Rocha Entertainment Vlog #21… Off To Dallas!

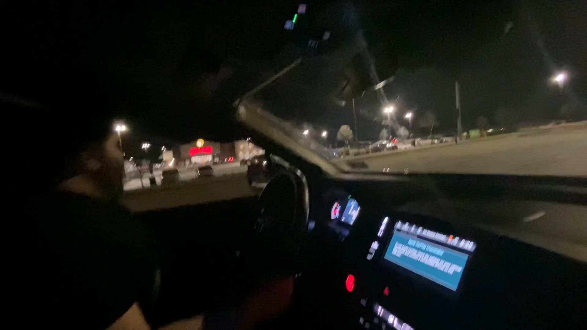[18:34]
I have never seen a bigger gas station than this. This is, you're 100% right. Well, it's more than a gas station. Yeah. It's, when you come to Texas. Wow. This is a huge tourist attraction. Yeah.
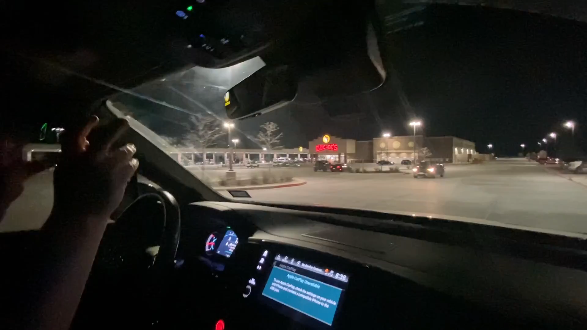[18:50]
Gas stations. I've never really understood the phenomenon myself. Uh-huh. It's just a fucking gas station. Yeah. It's a big one, but... Yeah. People fucking love this shit. Yeah. Bucky's PJ.